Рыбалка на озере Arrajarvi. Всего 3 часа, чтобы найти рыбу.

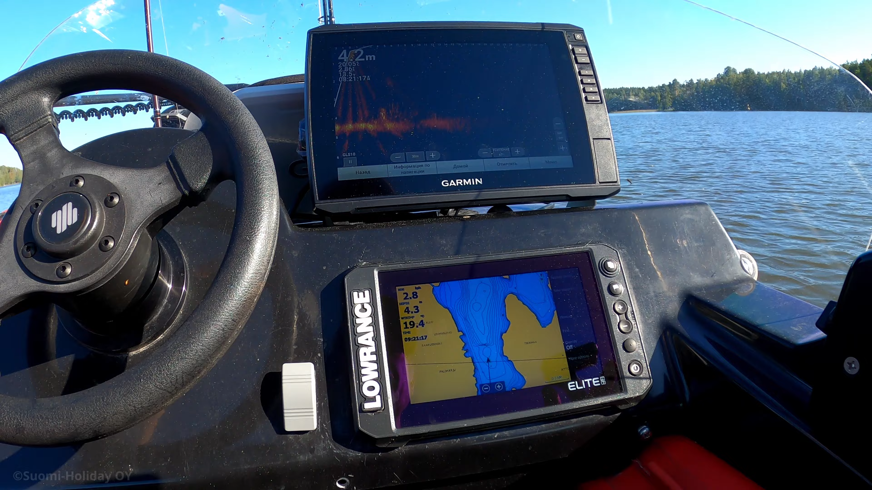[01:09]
И смотрю сразу же какая-то тут, вижу, бель подо мной.
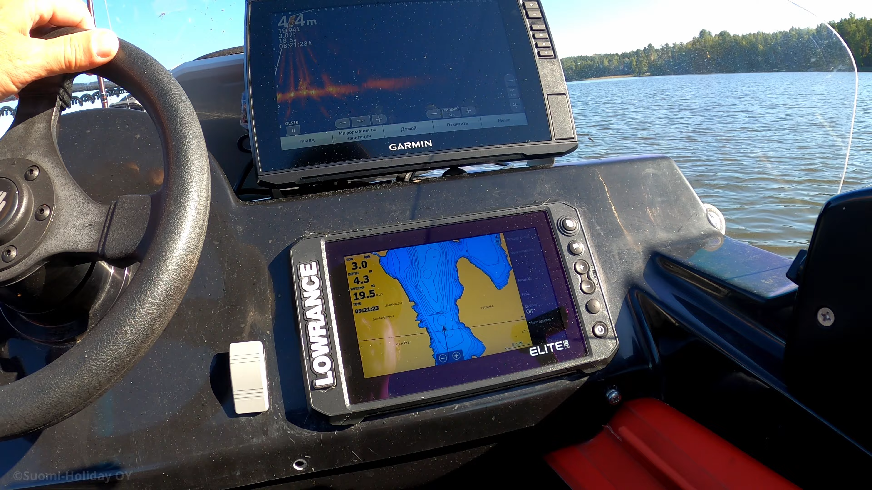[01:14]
Кстати, вот тут что-то такое ползает даже вполне нормальное.
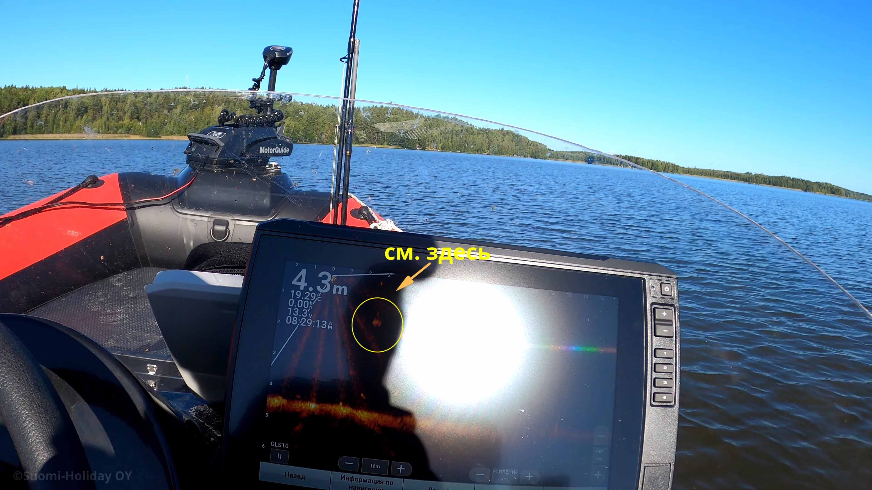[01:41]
On screen: depth 4.3 m
Заинтересовалась приманкой. А вот и первая рыба. А, это щука. Тут щука гуляет. Реально.
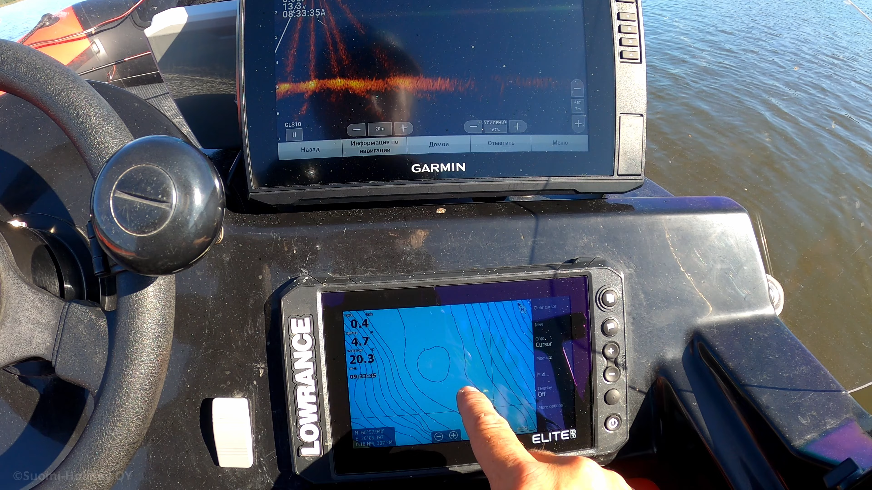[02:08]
Вот здесь семиметровая. Технология у меня следующая. Я под основным мотором.
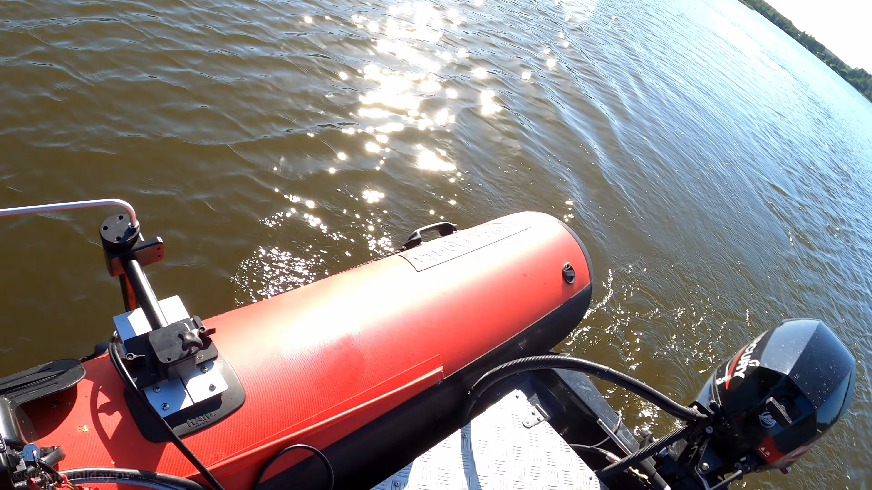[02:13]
На скорости где-то три километра час, два с половиной.
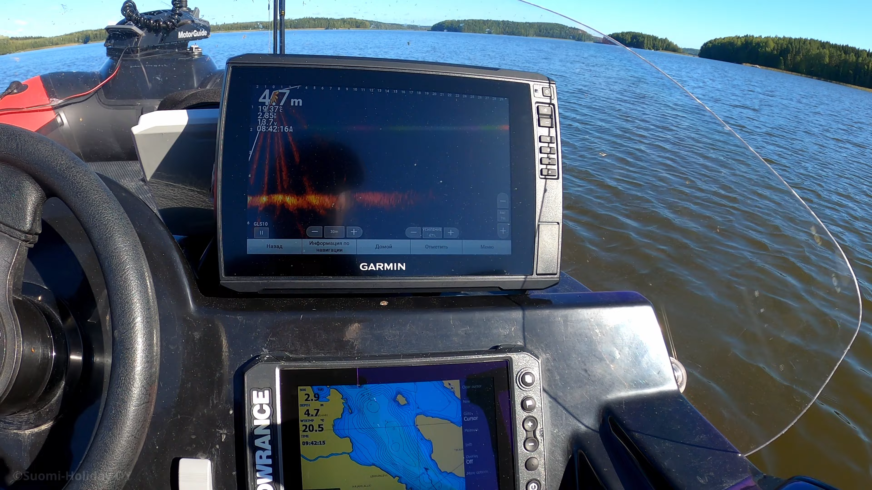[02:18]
То есть очень медленно иду. И датчиком лайскопа медленно просвечиваю во все стороны.
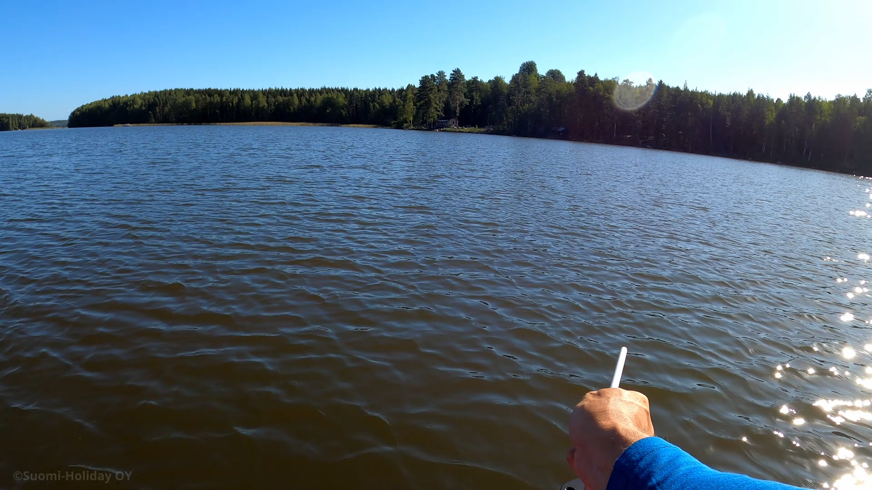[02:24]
Датчик лайскопа очень узкий, 20 градусов. Поэтому приходится постоянно его так медленно поворачивать во все стороны.
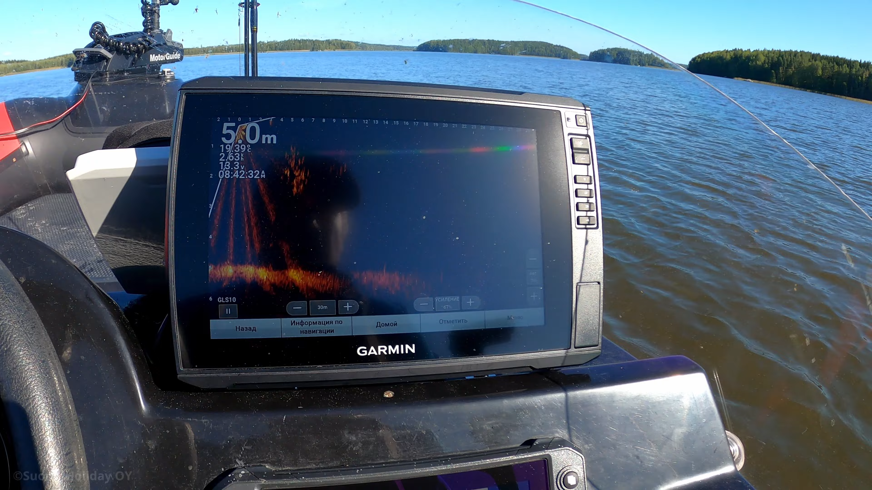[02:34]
И смотрю, соответственно, в экран, куда выводится от него информация. Вот сейчас показывает очень много бели. Дальность я выставил 30 метров. Потому что, ну, это чем...
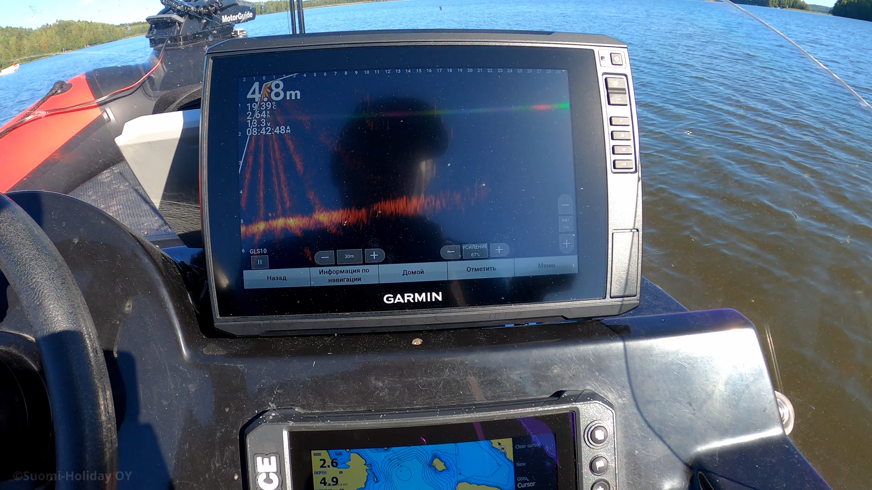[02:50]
Если больше, то не очень уже хорошо видно рыбу. И вот еще...
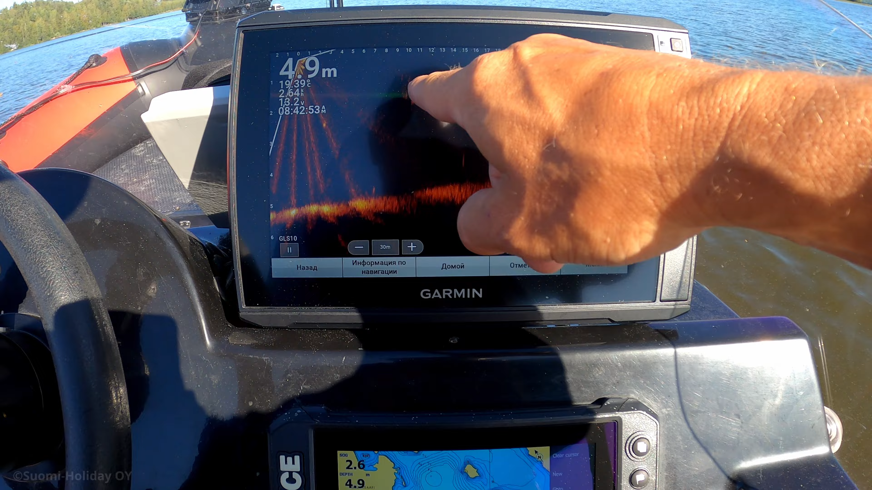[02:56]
Вот это все показывает мелкая рыба. То есть крупная рыба будет, ну, реально такую...
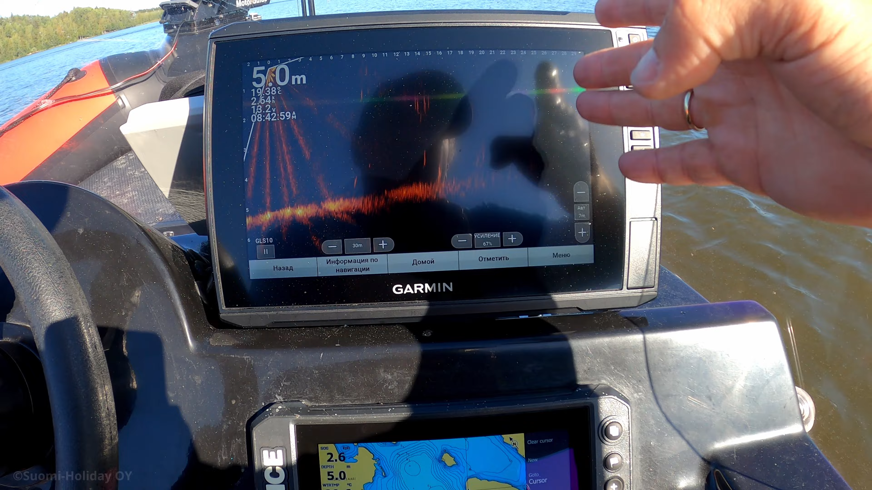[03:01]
Прямо ее видно. Вот на соседней лодке парни тандемом ловят лайскопом.